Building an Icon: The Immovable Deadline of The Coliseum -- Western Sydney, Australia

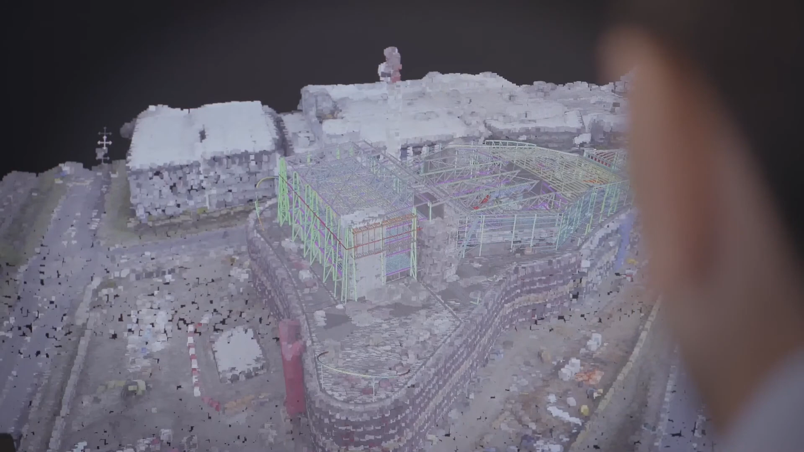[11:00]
showing us the latest images captured through drone and performance reporting on the project.